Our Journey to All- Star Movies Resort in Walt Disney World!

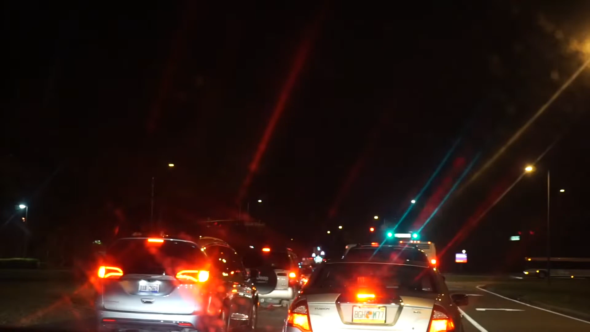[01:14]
So much traffic. It takes an hour and a half to get here. Huh? I don't know. There's so much traffic. Hmm. Hmm. Blah. All right.
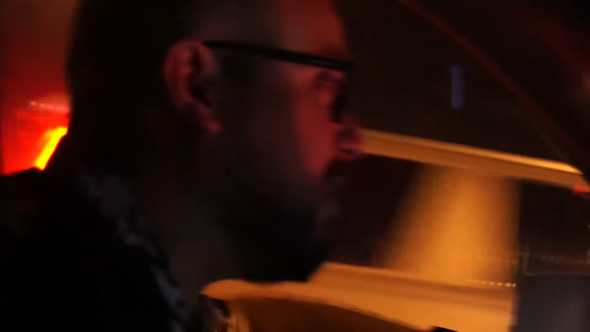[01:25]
We have the... Lake Dona's. Yeah? You want to eat there? No!
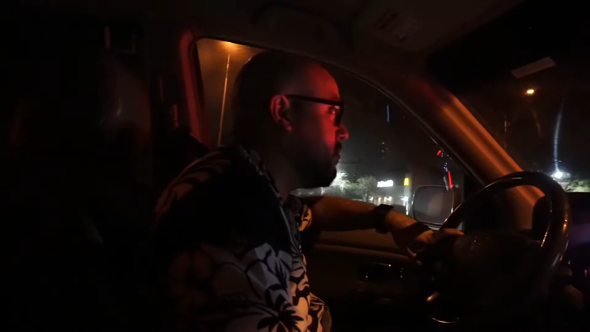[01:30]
No! It says all-star resorts. I can't see that. Yeah, I'm zoomed in a lot. Oh.
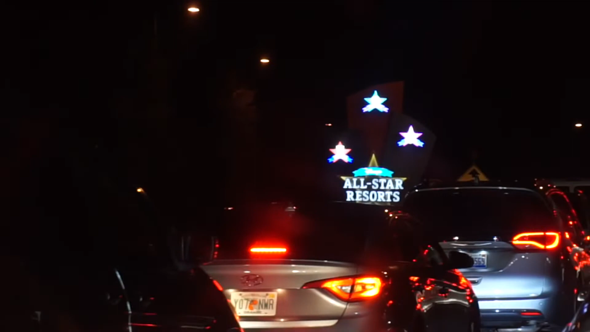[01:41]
We're like a little over a mile away from where we're staying. But there's so much traffic.
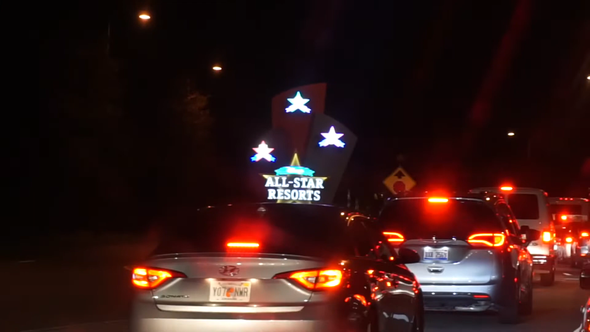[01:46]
It takes an hour and a half. Just to get a mile. Yeah. I don't know. Maybe with this. So much traffic. So much traffic. Trafic. Look how it lights up. Thank you.